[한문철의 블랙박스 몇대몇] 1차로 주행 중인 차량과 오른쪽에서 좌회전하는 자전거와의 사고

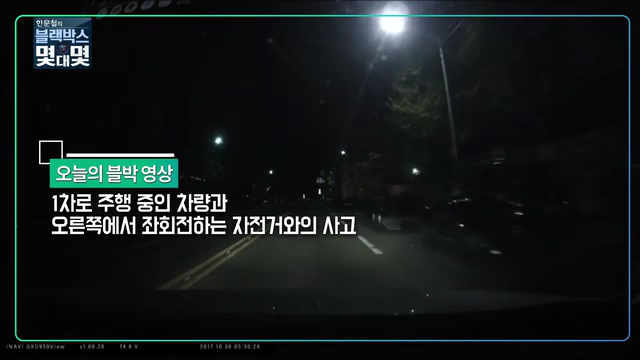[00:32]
주차되어 있고요 블박차 1차로 전천히 가고 있는데 저 앞에 차 한 대가 좌회전해왔습니다 이제 차가 없으니까 그냥 지나가려고